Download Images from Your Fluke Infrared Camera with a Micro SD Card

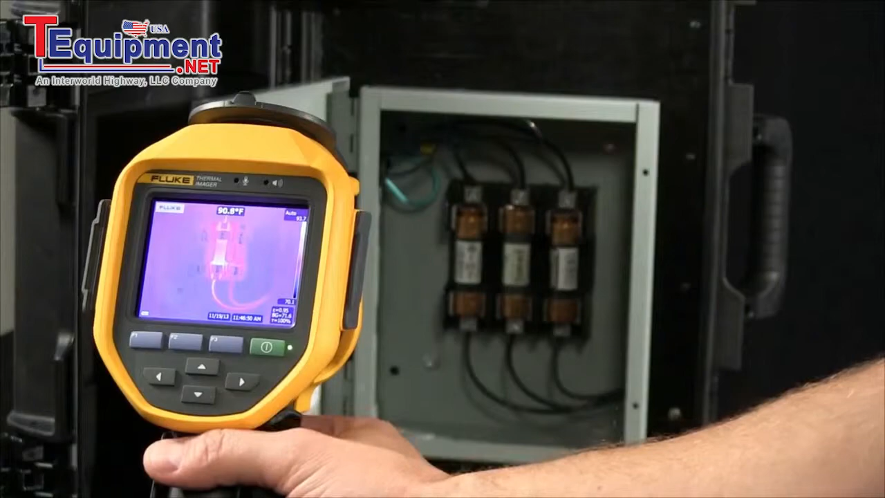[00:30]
On screen: spot 90.8°F
Let's snap an image and then let's save that image.
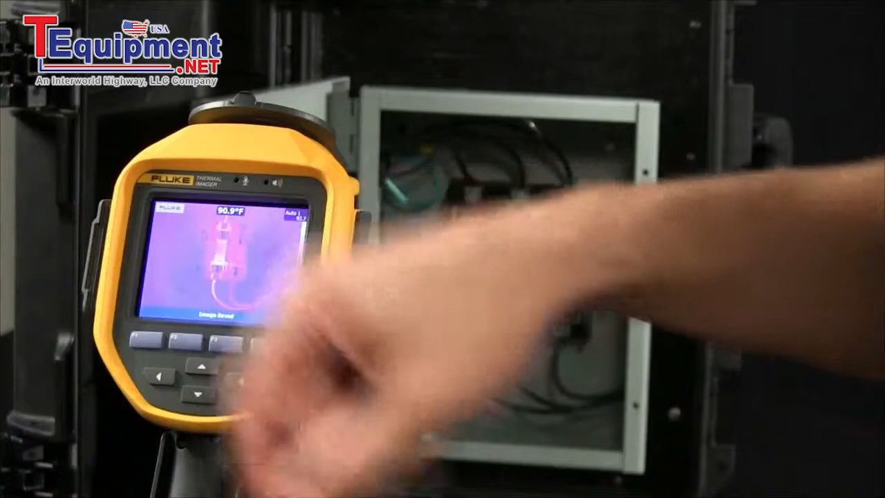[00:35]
On screen: spot 90.9°F
Now it's all stored to the micro SD card.